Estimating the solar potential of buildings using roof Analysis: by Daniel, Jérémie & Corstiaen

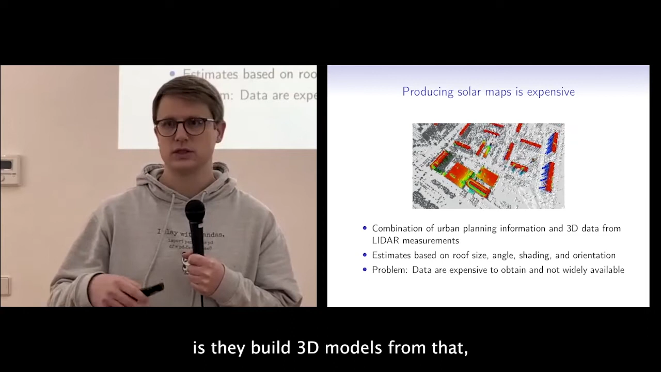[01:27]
build 3d models from that then they calculate where the roofs are they calculate the angles of